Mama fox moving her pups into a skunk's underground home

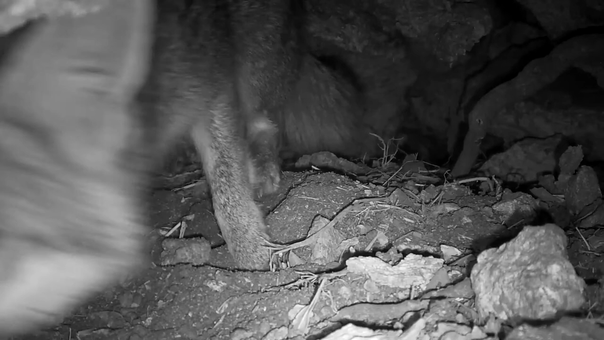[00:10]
Our mother fox was exploring an underground den that we have here to see whether she wanted to move her babies into it. She came one afternoon about four in the afternoon and just happened to find the den empty
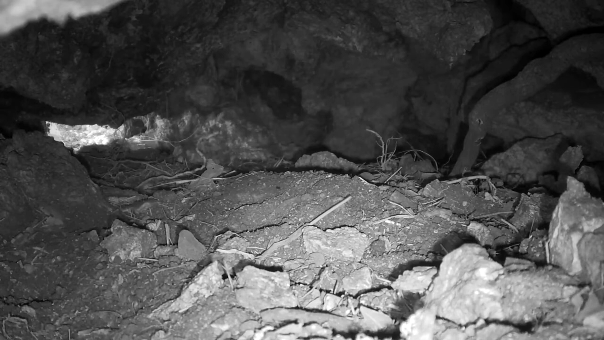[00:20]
although a skunk had been living in this den for quite some time and the skunk came right back as soon as mom left. We have an outdoor camera on this that we could see that there are truly two ships passing in the night by just a few seconds they missed each other and mama came back then again all like an hour later and you saw a little tail whip that the skunk did. That was mama with bringing in a pup.
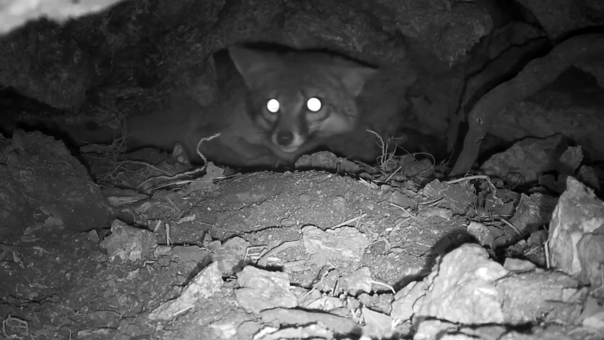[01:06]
and mama fox I guess knows that skunks are out you know out about at night. Mama fox comes back in and explores make sure that the skunk is not in there anywhere and decides then okay the time is right I'm gonna move the babies in and she leaves here in just a minute and goes back to her other den
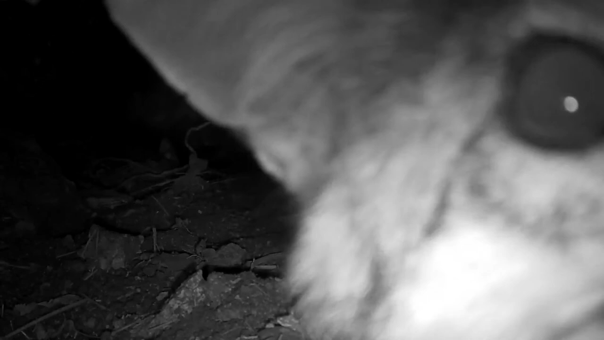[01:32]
and starts bringing in three fox pups that are about a month old.
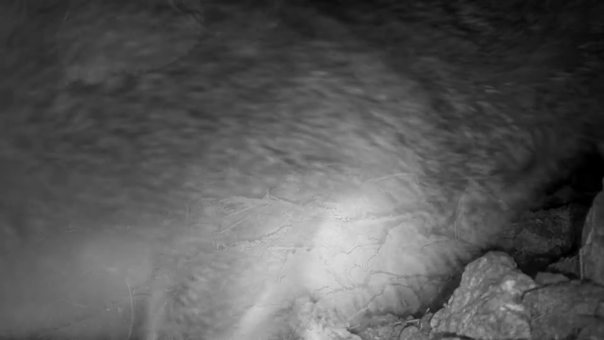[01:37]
This is on May 7th of 2018 and let's say the pups we think are about a month old that's based totally just on how they appear eyes are open they're walking and getting around pretty well we do not know exactly where they've been living it was some place pretty close by because we've been seeing the mother fox for quite a while here and actually all through the spring
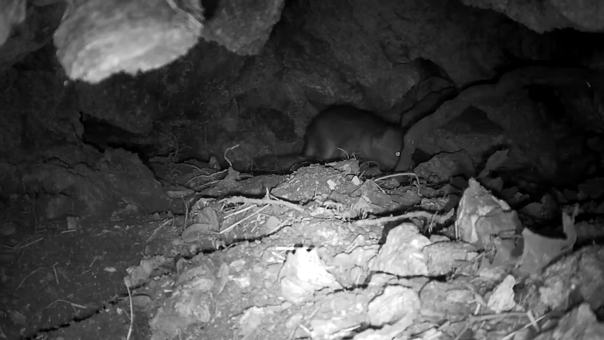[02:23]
for a few minutes and and then like 20 or 30 minutes probably she stays in there and then after a little bit here she goes back to the other den that I do know where she was you know where she had had sort of temporary quarters for a few hours with them it was about oh 100 feet away something like that she goes leaves this one pup here you know to where I guess she's given him instructions to stay put
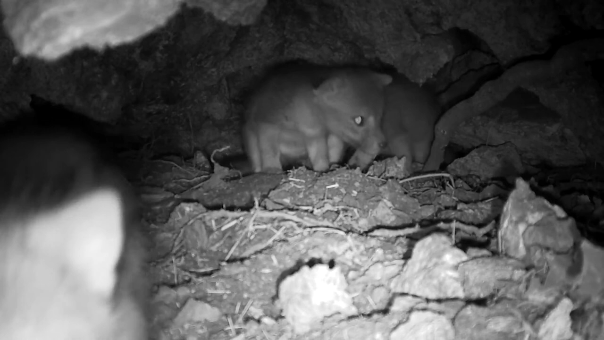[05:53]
they seem comforted by having each other there and then after a little while here mama comes back and and settles down with them to nurse you